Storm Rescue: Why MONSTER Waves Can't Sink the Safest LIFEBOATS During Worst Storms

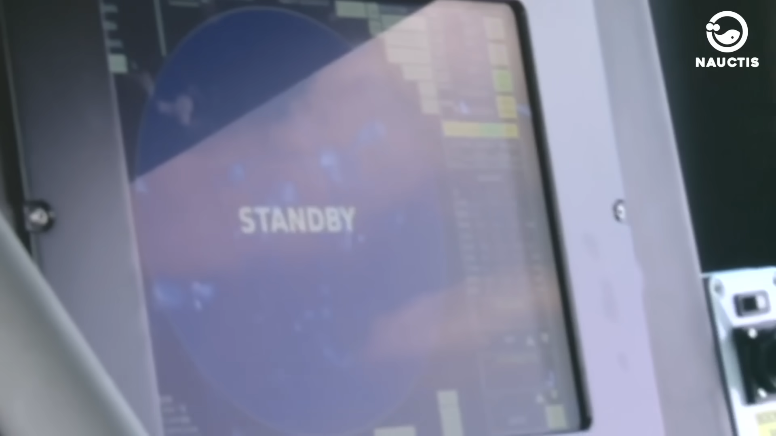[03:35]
One of the standout features of the RNLI Tama-class lifeboat is the Information Management System and Integrated Electronic System, or SIMS.